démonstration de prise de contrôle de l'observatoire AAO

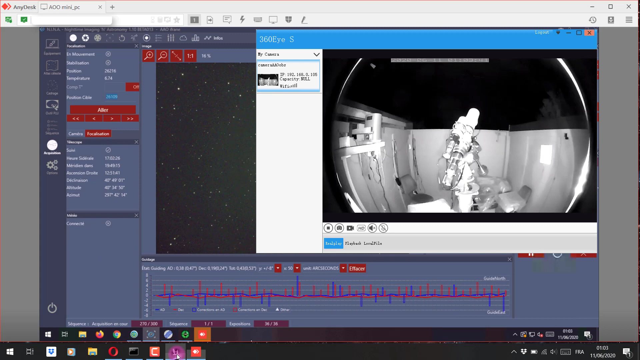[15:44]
Ça y est, dans 20 secondes, la monture elle va se parquer automatiquement sans que je fasse quoi que ce soit. Les top 1, 2 et 3.